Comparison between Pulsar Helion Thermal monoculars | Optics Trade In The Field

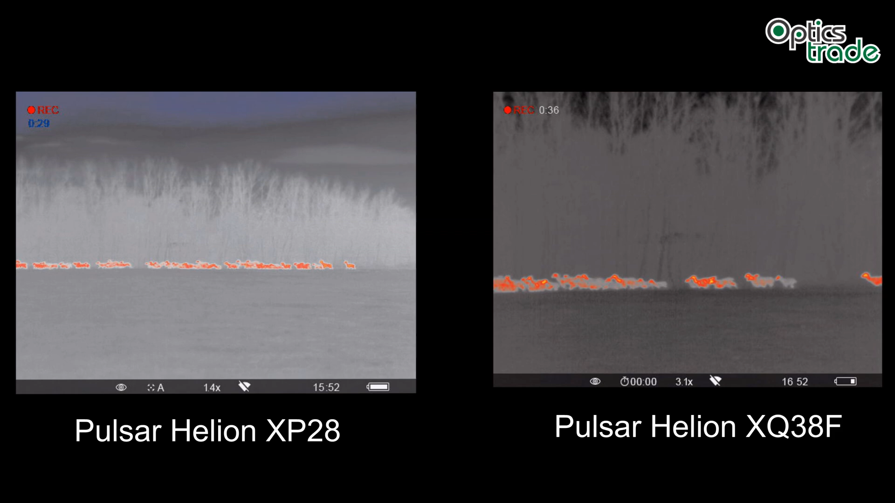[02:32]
just a few more things about how the devices were set all the devices are set the contrast setting is set to 10 and so is also the brightness setting is set to 10 and color mode or color color palette we chose the hot red we also